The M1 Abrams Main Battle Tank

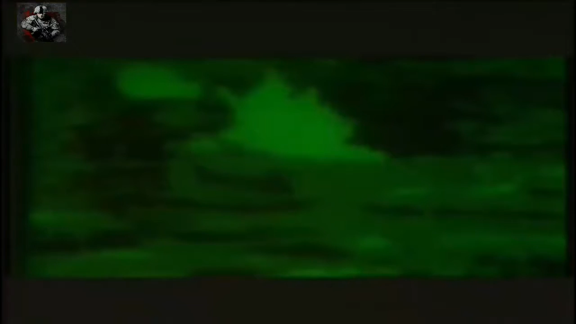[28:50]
The Abrams tanks of Eagle troop, 2nd Armoured Cavalry, led the assault by using their thermal visioning to identify the Iraqi tanks.
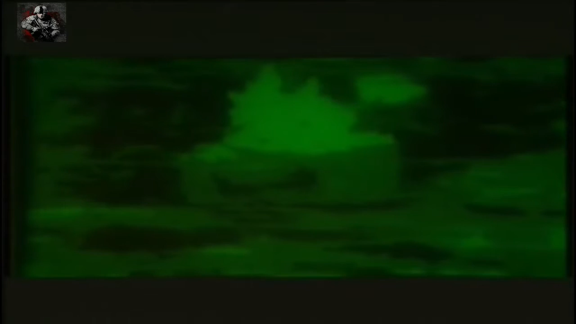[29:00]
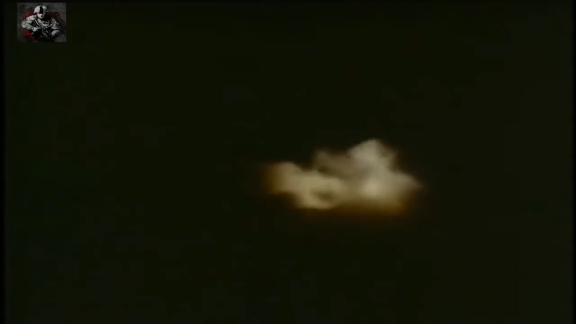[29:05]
For the Abrams, its first shooting war had phenomenal results.
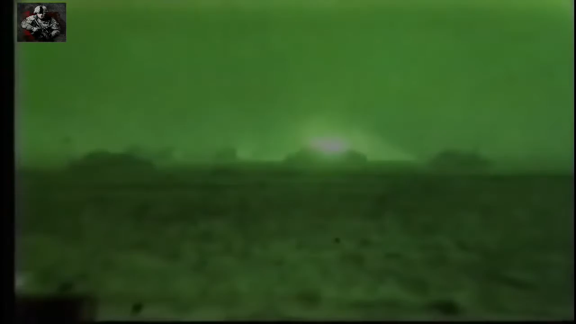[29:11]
It is a busy, busy battlefield. And you just, you don't realize, to me it seemed like it was four or five hours, but it was really probably about an hour and a half engagement from start to finish,
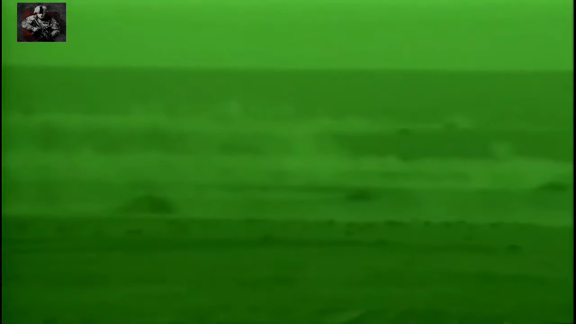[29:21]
with about 25 minutes of real, serious, intense, two-way range.
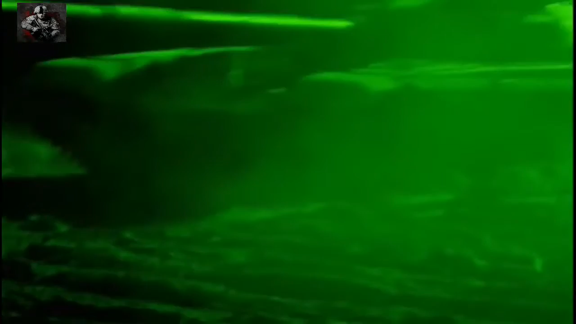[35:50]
Despite smoke and sand, the thermal sites could identify the Iraqi T-72 tanks long before they could be seen themselves.
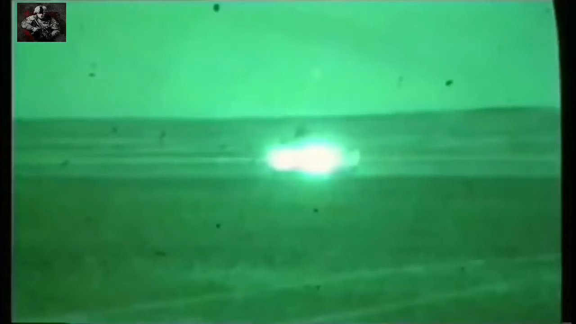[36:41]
The Iraqi tank crews tried firing back at the American tanks when they could see them, but they were out of range.
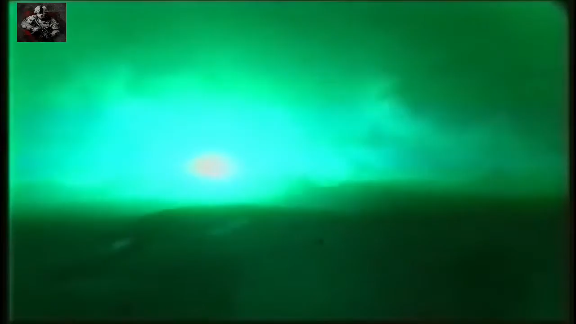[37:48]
Under cover of darkness, the Abrams Superior Gunnery Range and Night Weapon Systems were decisive.
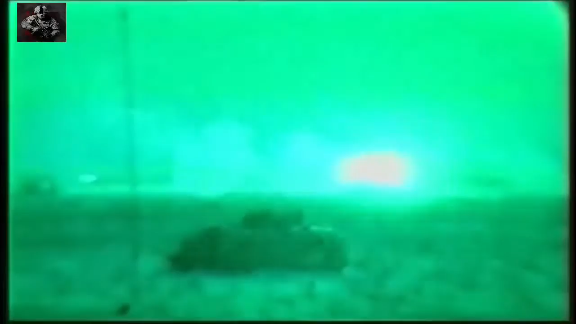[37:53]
At Medina Ridge, when we first came into contact,
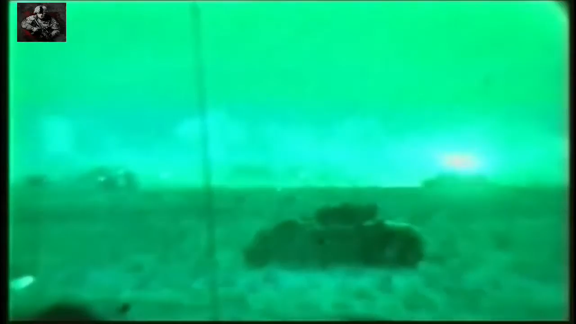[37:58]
the Red Platoon had actually identified the targets, and we were then given the okay to engage.
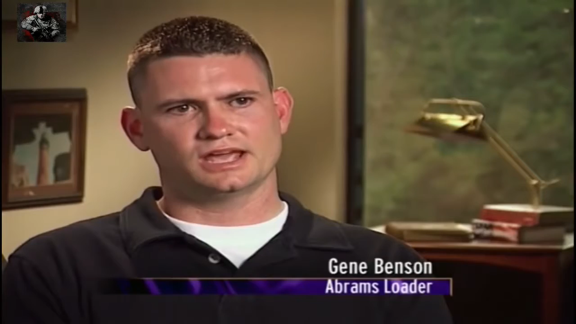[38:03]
And we were told at that time that there was nothing in front of us but enemy.
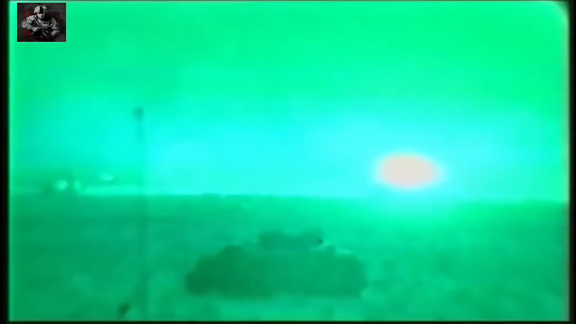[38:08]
So we pulled up online and started engaging targets. Our weapon systems can reach out and touch at a distance.
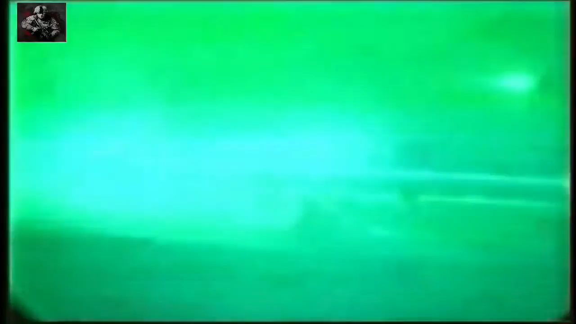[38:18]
And our sights are much better than the Soviet-made tanks.
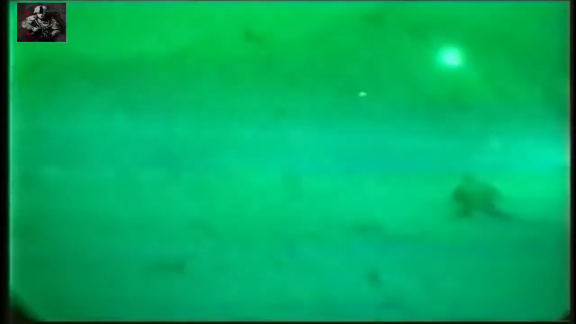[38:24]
And I wasn't scared at all or threatened by any other vehicle on the battlefield.